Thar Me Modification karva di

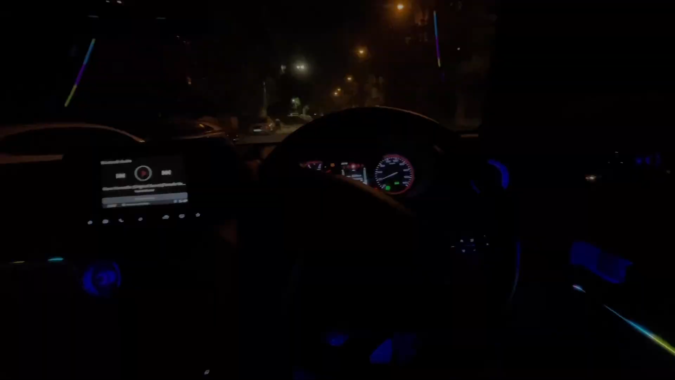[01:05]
गाड़ी अपने हाथ में आ चुकी है और आपने देख ही रहे होगा, अलग ही एक गाड़ी में लुक आ रहा होगा।